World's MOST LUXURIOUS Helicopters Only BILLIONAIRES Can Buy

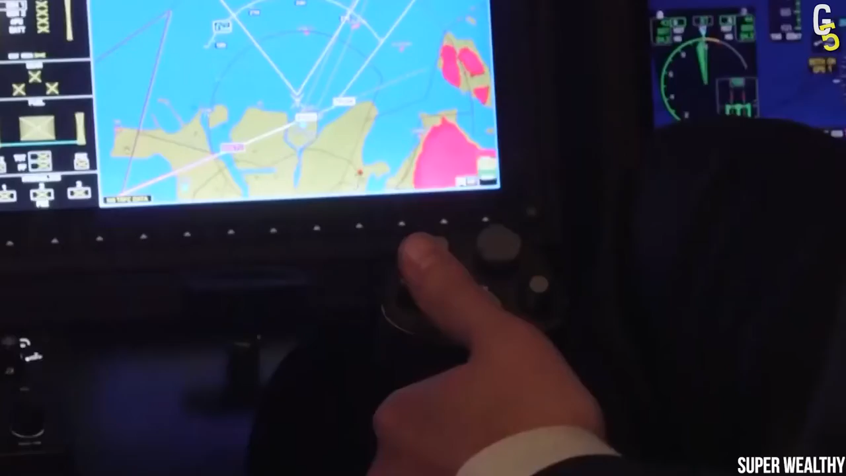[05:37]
avionic touch screen specially designed for helicopters which is basically any pilot's wet dream